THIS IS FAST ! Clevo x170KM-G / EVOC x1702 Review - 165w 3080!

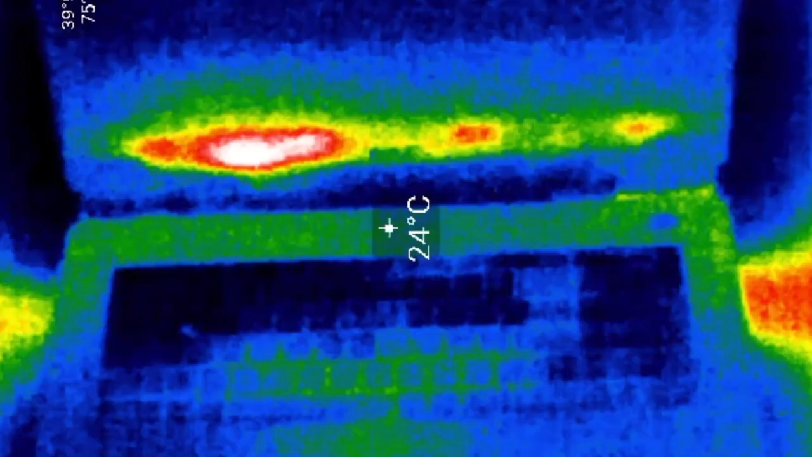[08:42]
On screen: spot 24°C
This thermal image shows the laptop under load, and it is the coolest chassis I have ever seen.